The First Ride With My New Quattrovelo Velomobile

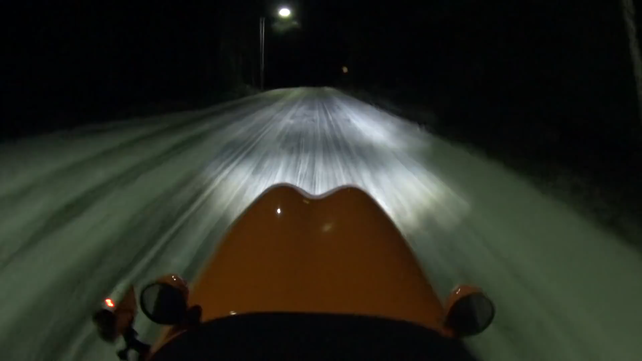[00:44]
Now I can test this. Ooh, nice headlights. Very good. Yes, these headlights, these are very good.
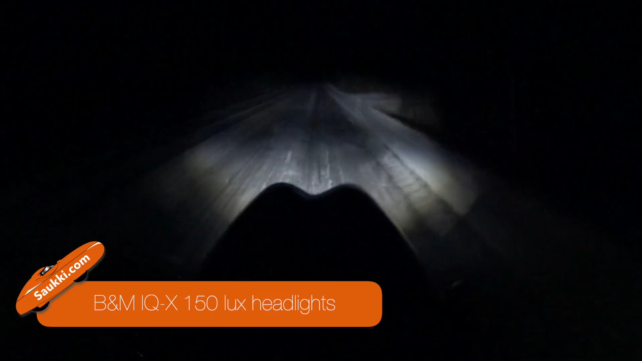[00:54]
Much better than my Quest has. But of course it helps pretty much that there's a little bit of snow on the ground.
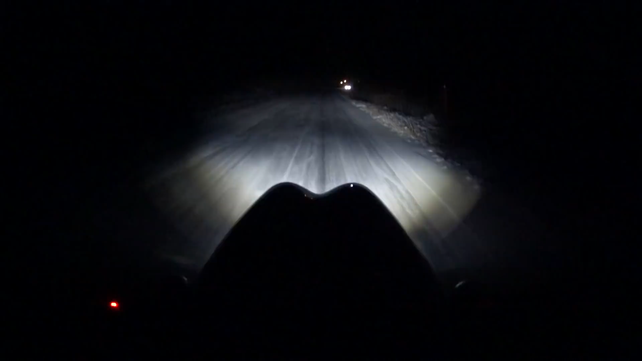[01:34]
Okay, my headlights are so bright that the oncoming traffic is flashing lights to me because I forgot to adjust the alignment. So yes, I guess these are pretty good headlights.